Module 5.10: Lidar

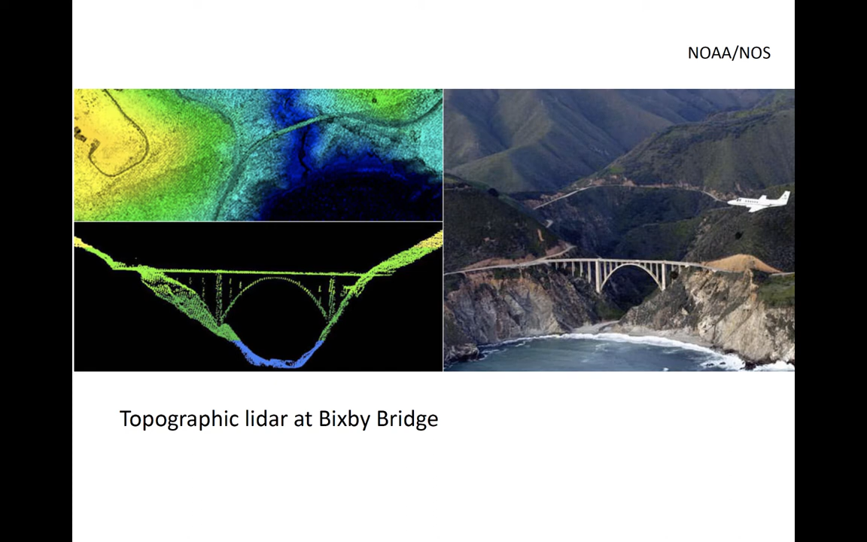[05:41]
Topographic LIDAR generally uses near-infrared radiation at 1064 nanometers, while bathymetric LIDAR uses green light at 532 nanometers that can partially penetrate water.